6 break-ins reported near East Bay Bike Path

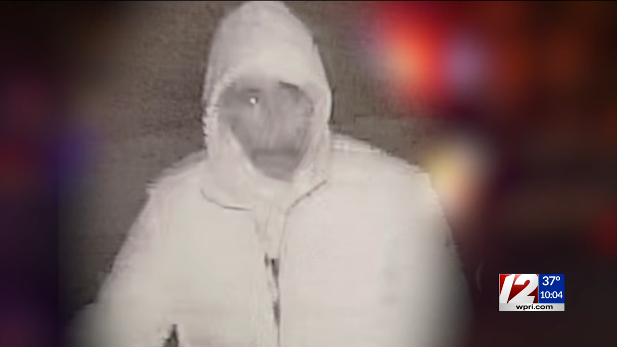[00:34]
Authorities released photos of this person, who they say is a suspect in the crimes, reported in the two weeks leading up to Christmas.